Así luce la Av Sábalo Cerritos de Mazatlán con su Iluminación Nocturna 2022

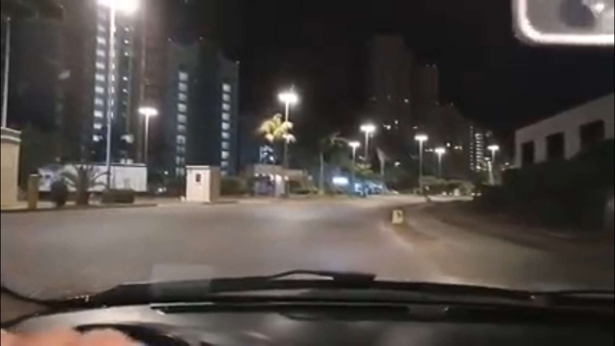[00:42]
Muy buenas noches tengan todos. La verdad está Mazatlán de lujo. Estamos estrenando una luminaria por todo lo que es Cerritos y pues me siento muy contenta de darles esta
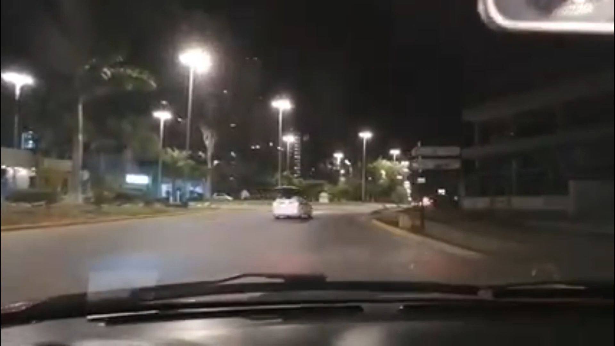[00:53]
oportunidad de que ustedes también sepan lo que Mazatlán está haciendo. Nuestro gobierno se está luciendo en poner estas lámparas preciosas para vestir todo lo que es el área de Cerritos de nuestro bello puerto de Mazatlán,
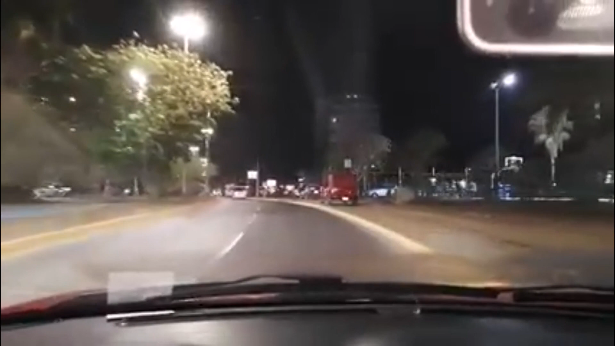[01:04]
en el cual están alumbrando con estas lámparas que dan una luz muy especial, don Héctor. Sí, sí, sí. ¿Verdad?
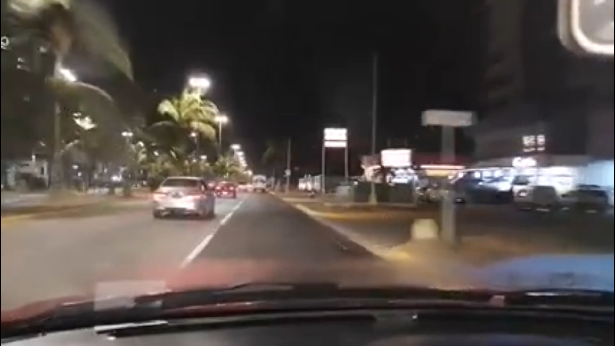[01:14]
Se ve como si fuera de tarde, ¿no? Como esos atardeceres hermosísimos que tenemos en Mazatlán, que no los tiene ninguna parte del mundo, ningún lugar del mundo. Y si no me creen, vengan a verlo, ¿verdad? Yo claro, que son muy especiales. Y Mazatlán está de moda, ¿eh? Así es, sí. Que vénganse todos a Mazatlán a disfrutar de este puerto turístico, de su gastronomía, de su gente, de su calidez, de su los hoteles que están preciosos, de toda la atención personalizada que les damos a cada uno de ustedes, tanto turismo nacional y extranjero,
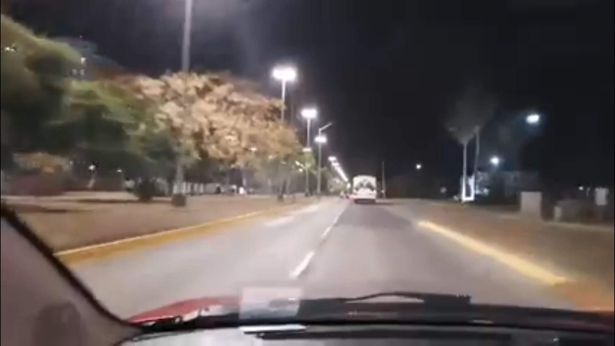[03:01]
hoteles, este alumbrado, por las dos vías, ahorita nos vamos a devolver allá en Cerritos, para que la gente pues vea y venga, y sobre todo esto inspira seguridad, confianza, pero aparte Mazatlán es una ciudad muy tranquila.